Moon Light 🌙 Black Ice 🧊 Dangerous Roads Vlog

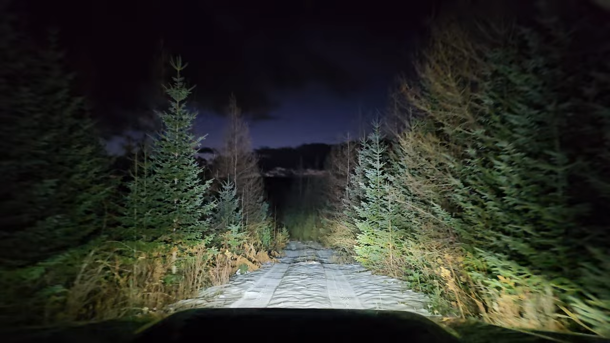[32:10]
Does look like two sets of tracks in and out, so I don't expect to find anyone here. Straight ahead right there. The road gets narrower and narrower until you have to turn around, and I can tell by the crooked tire marks someone had to back up with a couple errors right there, just like the last time I did it.
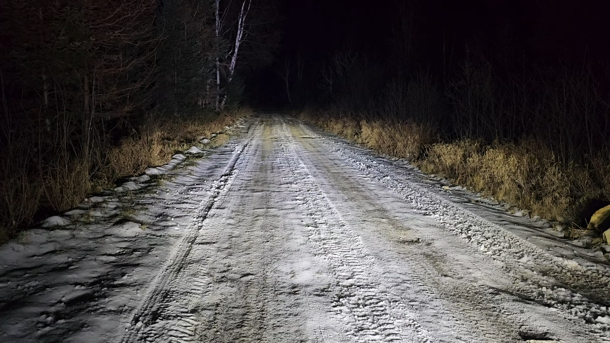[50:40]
Studded tires on my old car didn't feel like they were doing very much, but yeah, this is sheer ice right here. This dark spot that looks like it's sandy, it's actually sheer ice, but I guess studded tires with a heavy vehicle do a lot more pushing them in, because I weighed just over 4,000 pounds last time I went to the weigh station. I added about at least 500 pounds to the truck when I bought it by getting a second gas tank and steel bumpers.
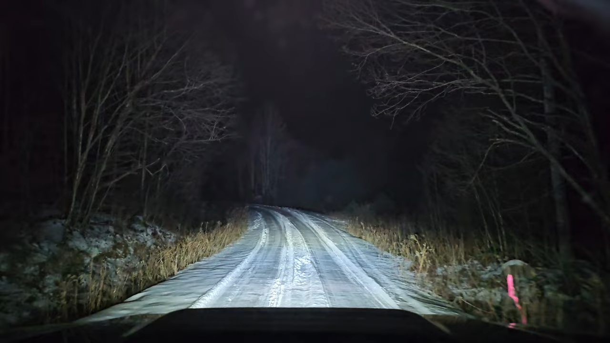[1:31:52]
it's usually 1 foot in front of the other, so I think that probably a coyote. Now the snow in this area is down, it's back up to about 3, maybe 4 inches again. We are probably at higher elevations now. See a lot of footprints now, it looks like. Going up a steep hill. Don't hit the gas too hard. Good, I'm not sliding nice and easy.
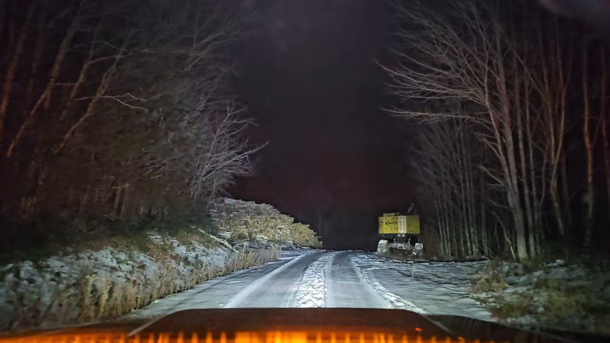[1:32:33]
These machines have massive lights. Lights up the whole forest. That's lumber right there. That's not pulpwood. Ooh, they got some massive temporary culverts for their log skid roads. If you saw those off to the side, they just throw them in for that log skid to the left can get in there. That's what gets down the very rugged clearings that the trucks never go down.